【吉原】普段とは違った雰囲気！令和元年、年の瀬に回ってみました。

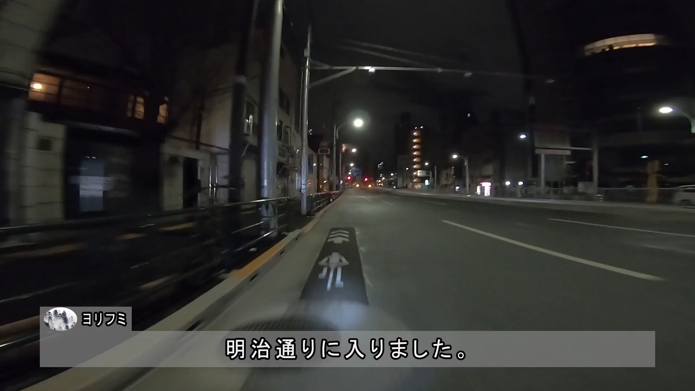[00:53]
明治通りに入りました土手通りに向かって進んでいきます
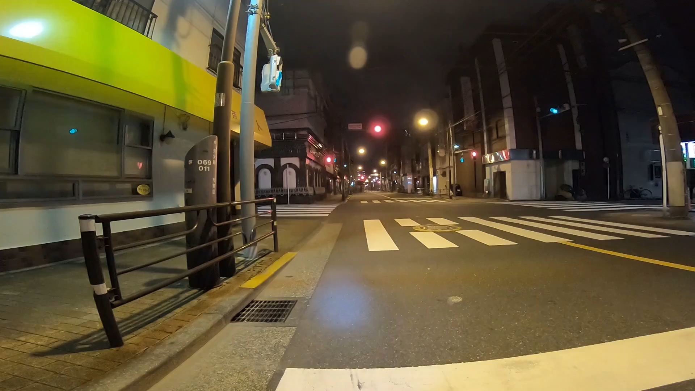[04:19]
吉原のメイン通りである中野町通りを見ていきます
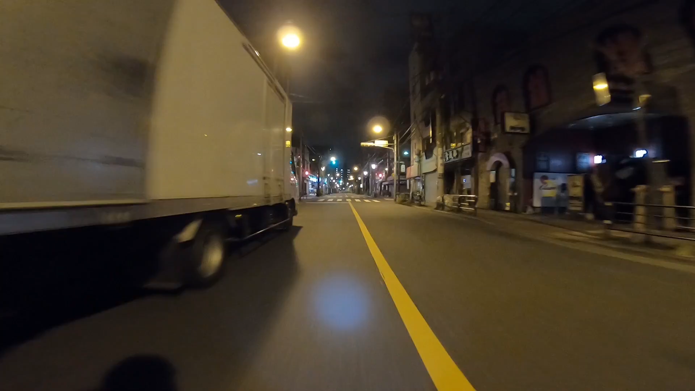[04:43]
この地域はお風呂屋さんで有名です残念ながらお風呂屋さんは深夜の営業が禁止されています明るい時間帯はタワー全開です
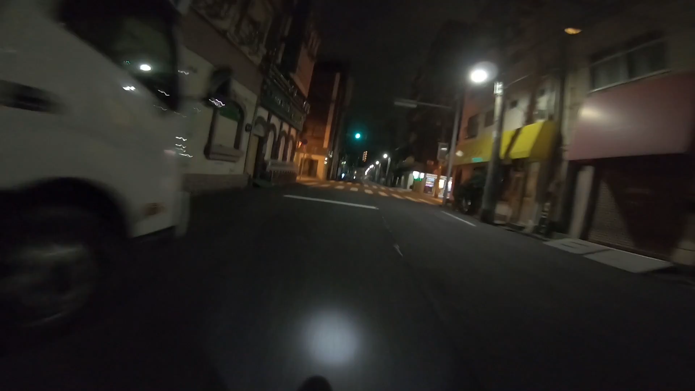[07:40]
この先はお風呂屋さんが軒を連ねています高級ミニバンが目を引きます高級ミニバンに入りました